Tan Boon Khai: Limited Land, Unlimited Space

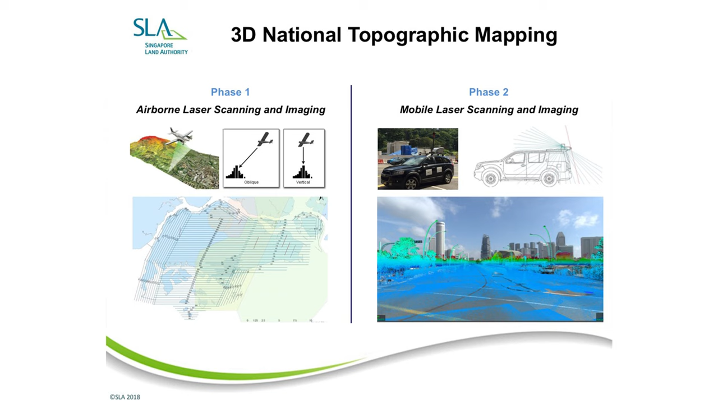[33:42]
Thereafter, by using a car which is not dissimilar to the one that Google uses to collect underground data. Now, obviously, when you use a plane to capture images, there will be certain blind spots.